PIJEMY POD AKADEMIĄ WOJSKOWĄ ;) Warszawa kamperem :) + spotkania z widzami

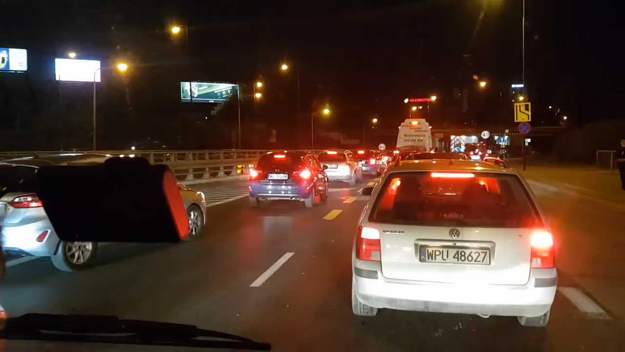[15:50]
To jest masakra. I jeszcze mamy jakieś 500 metrów, żeby dojechać do celu. Ale po prostu to, co się dzieje, to jest jakaś masakra. Dlatego nie lubimy dużych miast, bo poruszanie się tutaj to jest po prostu jakaś masakra. A zwłaszcza Warszawy.